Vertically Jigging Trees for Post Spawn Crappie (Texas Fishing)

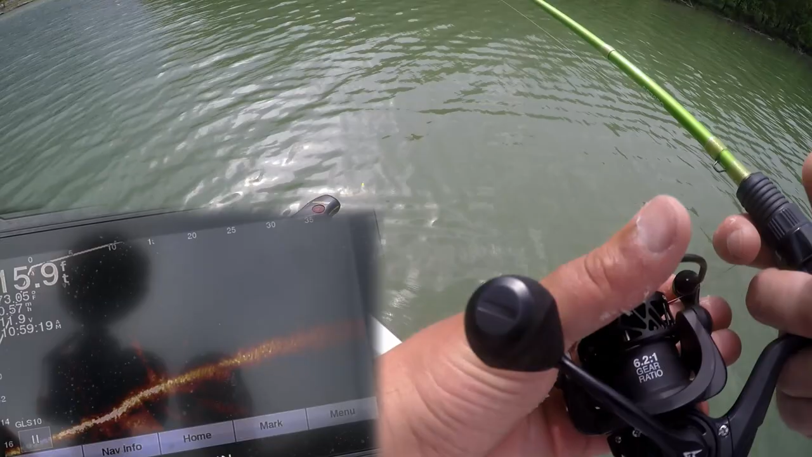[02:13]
So let's see if we can catch one. It's post-spawn mode. They pushed out from their spawning bays. I'm kind of on a bend of a river here where the current's really, really slow. There's my jig going down. And normally what I'd recommend in kind of, this is stained water. Normally I'd recommend natural colors. However, the main part of this system is very, very clear. And that's why, oh, here comes a fish. Come on. Come on. Oh, where'd you go?
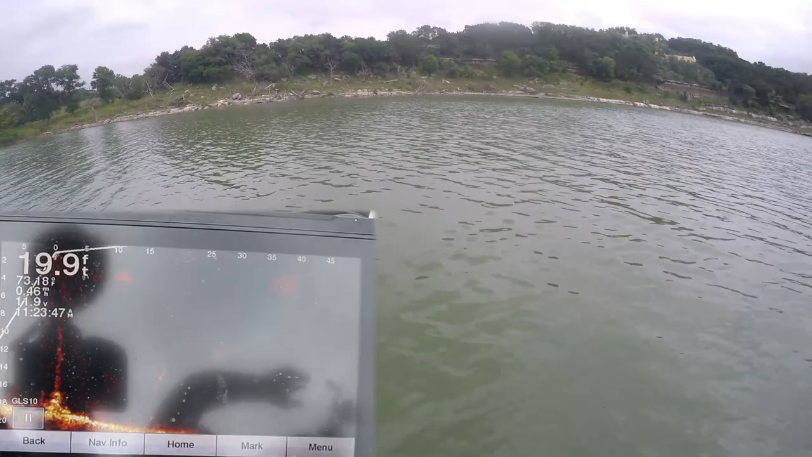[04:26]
On screen: depth 19.9 ft
There he is. Got him. Got him on the drop. Oh, it's a good one too. Yes. No.
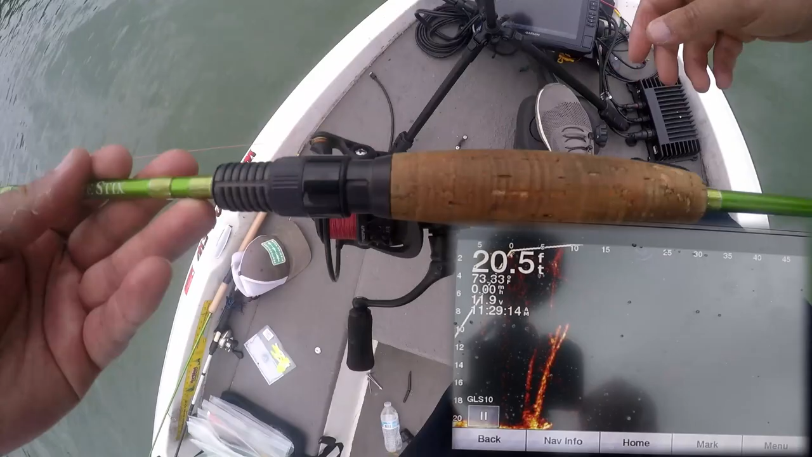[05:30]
On screen: depth 20.5 ft
So there's my jig and that looks like a fish just sitting right on that tree. Oh, because it is a fish. I got him. Crappie.
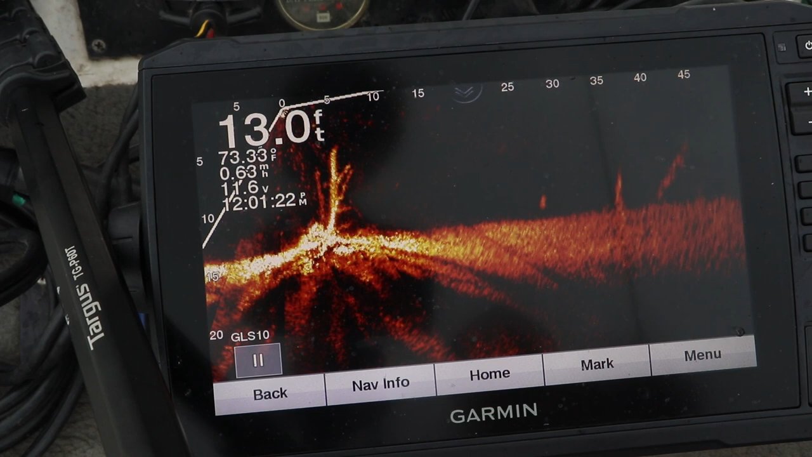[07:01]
On screen: depth 13.0 ft
Oh, there's a fish straight down. Oh, he's coming for it too. Got him. Got him. Oh my goodness. I got to stop boat flipping him. Got to stop doing that. But there are definitely fish right below the boat.
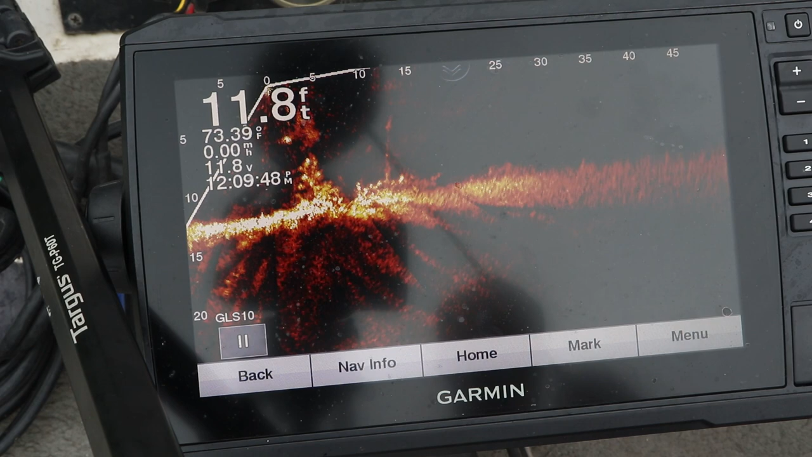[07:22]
On screen: depth 11.8 ft, water 73.39°F
Got him. Oh no. They're right below the boat. Yep, got him that time.
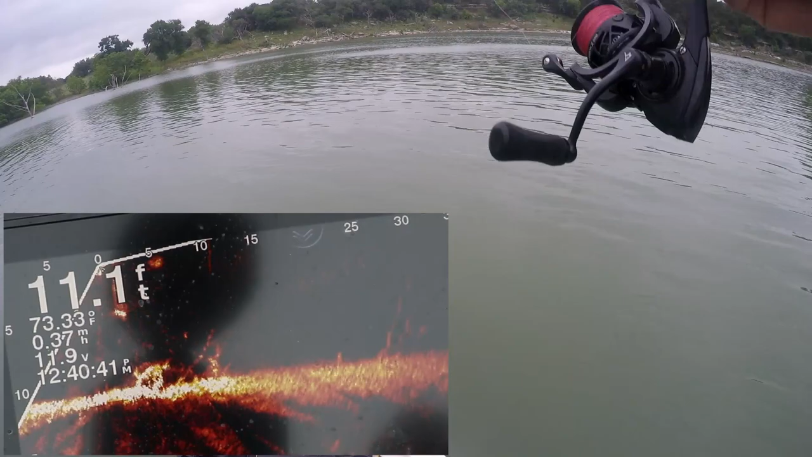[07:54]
On screen: depth 11.1 ft, water 73.33°F
He's right at the top of the boat. See him chasing it right there? That's, I feel like that's a good fish. He's like right below the boat. There he is.
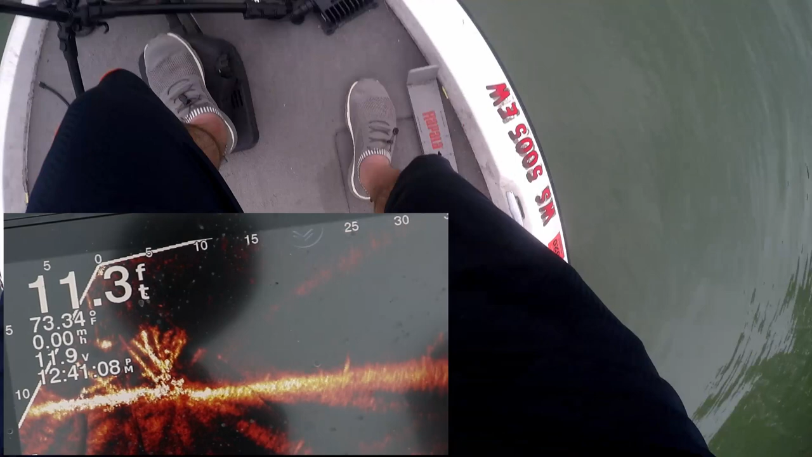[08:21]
On screen: depth 11.3 ft, water 73.34°F
Oh, there he is right there. Come on. Sorry, the numbers are kind of in the way. But he's right here. There's my jig.
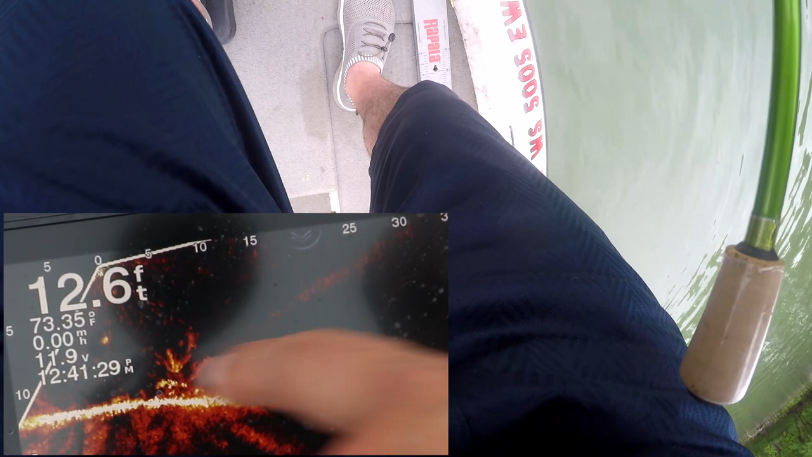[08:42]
On screen: depth 12.6 ft, water 73.35°F
Here he comes. Here he comes. Got him. Oh.
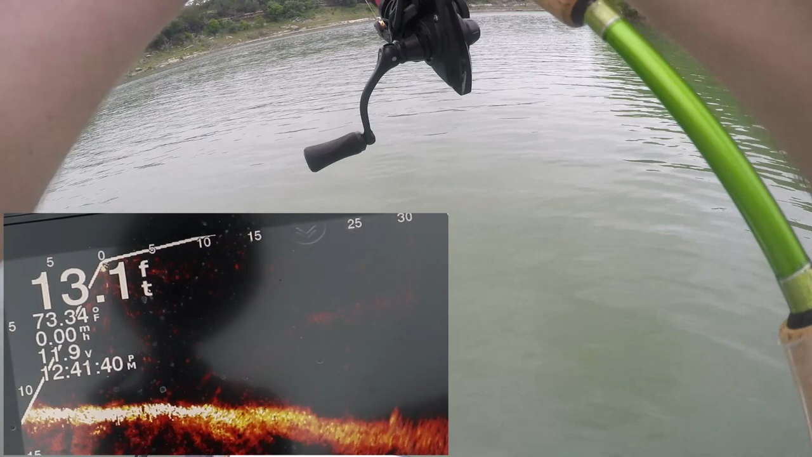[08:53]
On screen: depth 13.1 ft, water 73.34°F
Oh, it feels like a good one too. I don't know what this is. If this is a crappie. No, it's a bass. Dang. I think. I was going to say.
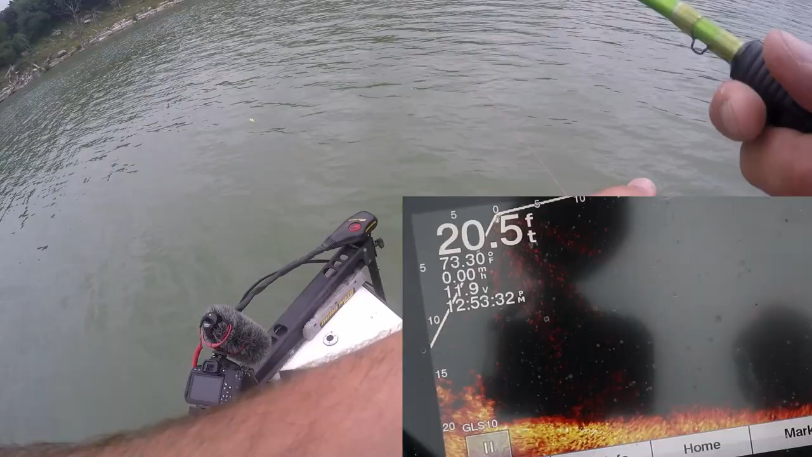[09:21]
On screen: depth 20.5 ft, water 73.30°F, speed 0.00 mph
Dang it. There's a bunch of fish on that thing, I think. It's rip on the boat. I think there's a bunch of fish on that.
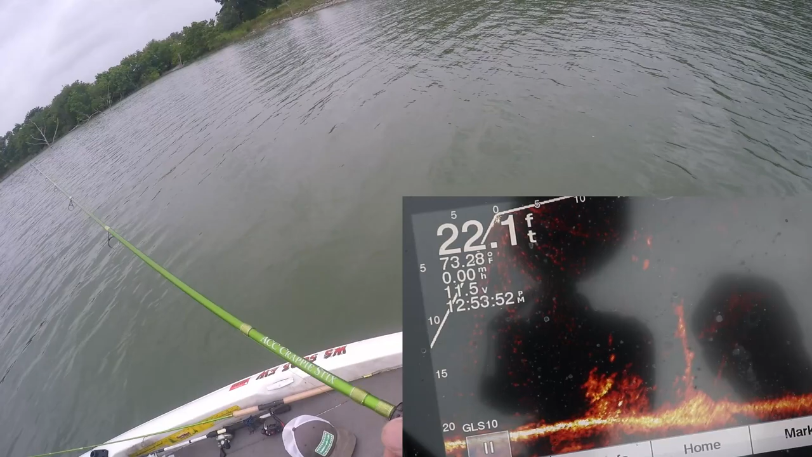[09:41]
On screen: depth 22.1 ft, water 73.28°F
I think there's a bunch of fish on that. I think there's a bunch more on that fish.